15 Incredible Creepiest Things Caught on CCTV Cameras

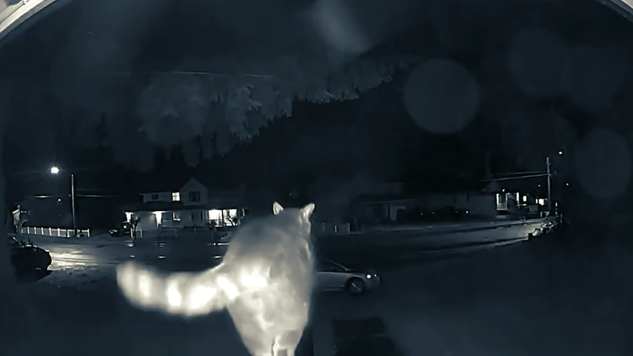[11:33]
No, it wanted to get let back in and had the smarts to ring the doorbell. So, chances are the cat's probably a keeper just after the cat rings the doorbell.
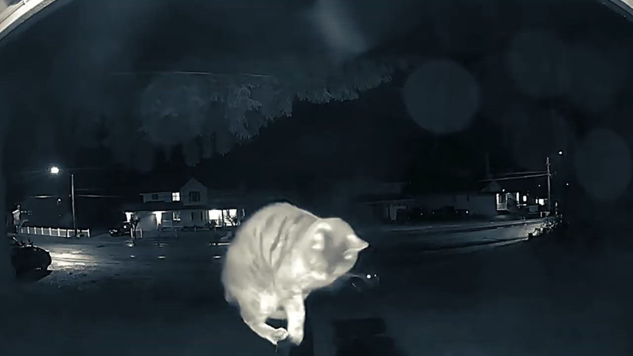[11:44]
It knows to wait right there, and its owner will come to get it as soon as she can,
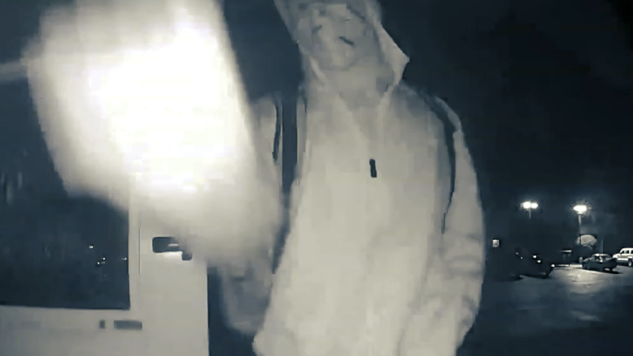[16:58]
In this video, we see a man approach the home in question and ring the doorbell.
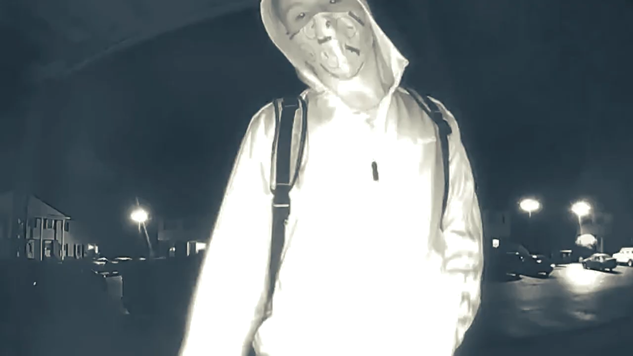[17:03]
When the woman living there asks who it is, the man responds by only saying it's me.
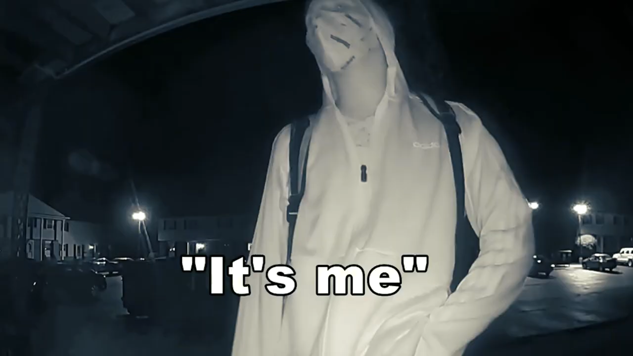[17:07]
Pretty sketchy, right? So, the woman doesn't respond again, but keeps watching the video.